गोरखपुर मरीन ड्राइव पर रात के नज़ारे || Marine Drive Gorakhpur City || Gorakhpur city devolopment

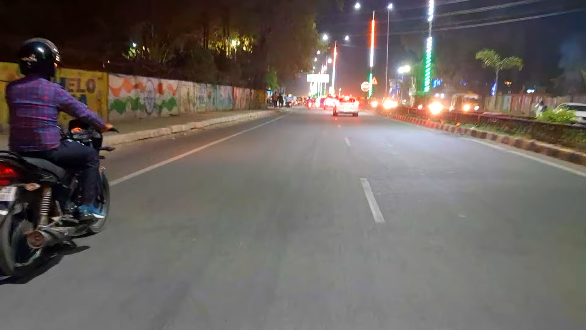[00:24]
गोरकपुर के रेल म्यूजियम वाले रोड में और आप देख पा रहे हो काफी शांदार नजारा रात का
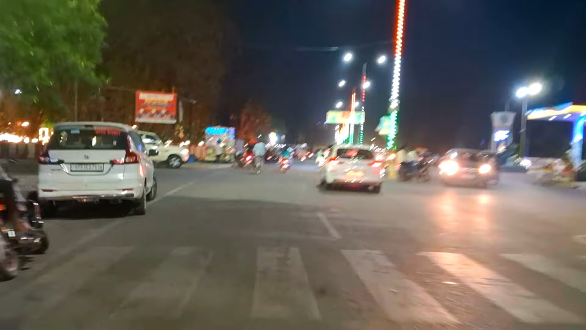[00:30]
और चोड़ी-चोड़ी चमचमाती हुई मेट्रो सीटी जैसी सड़के आज जो है कि गोरकपुर में बन चुकी है और फाइनल दोस्तों हम आचुके हैं रेल म्यूजियम यह जो आप देख रहे हो जो सामने का
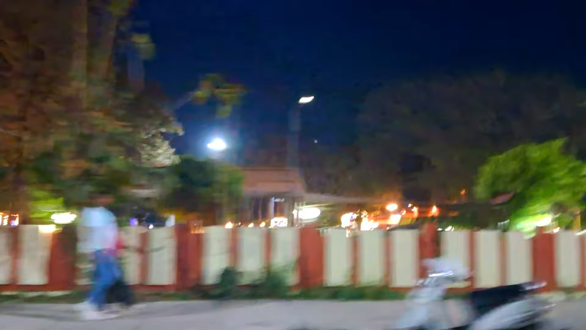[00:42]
जो नजारा आप देख पा रहे हो यही है गोरकपुर का रेल म्यूजियम और आज काफी ज़्यादा भीड भीड भी देखने को काफी ज़्यादा मिल रहे है
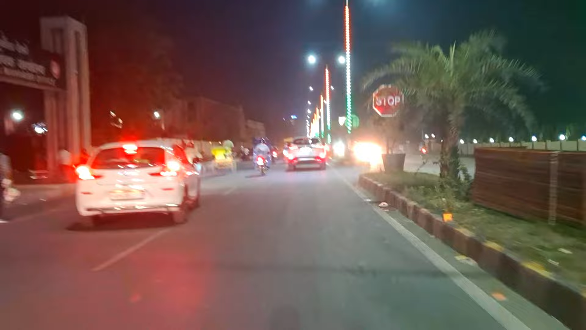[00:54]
मतलब
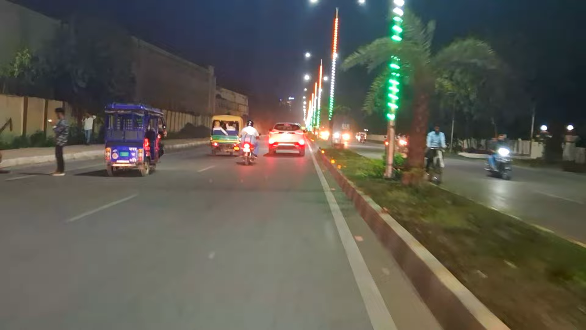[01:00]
गोरकपुर मे जो भी tourist spots हैं वहाँ पर काफी ज़्यादा भीड देखने को जो है कि मिल ला है खास तोर पर रात के टाइम तो और भी ज़्यादे और अपना जो गोरखपुर शहर है दोस्तों काफी तेजी
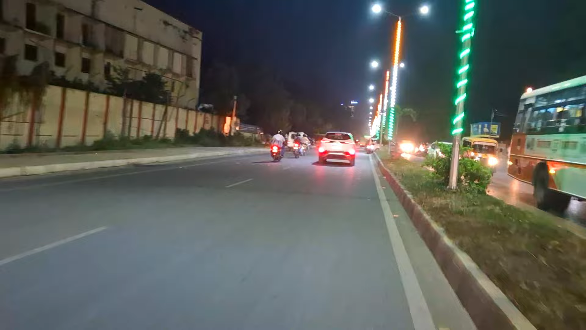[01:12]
के साथ जो है कि बदल रहा है और फारली अब हम जोस्तों ट्रेवल करते हुए आचुके हैं गोरखपुर के मरीन ड्राइपर और आप देख पा रहे हो काफी शांदार नजारा काफी खुबसूरत
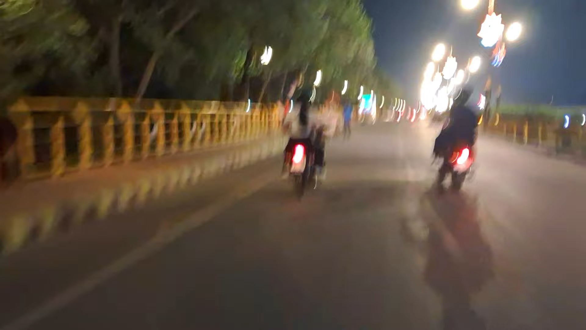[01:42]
और आप लोग यह देख पा रहे हो जबकि यहां से नौका वियार अभी भी दो धाय किलमोटर दूर है इसके बावजूद काफी ज़्यादा भीड जो है कि देखने को मिल रहा है अपने गुरखपूर का मरीन ड्राइपर जबकि दोस्तों अपने इस मरीन ड्राइपर जो है लगवग 2,000 करोड रुपए से भी जादे रासी की जो परियुजनाय है अंडर कंस्ट्रक्शन है अब
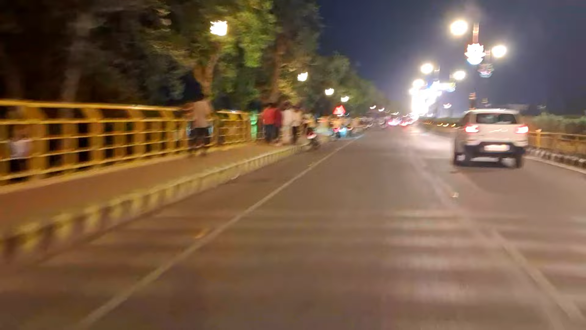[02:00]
दुस्तों अपन्दाज लगा सकते हूँ कि जब ये परियुजनाय जब कंप्लीट हो जाएंगी तो अपना गुरखपूर का मरीन ड्राइप एक वर्ल्ड लेवल का मरीन ड्राइप जो है की होने वाला है और मैं आपको बदा दू कि अपने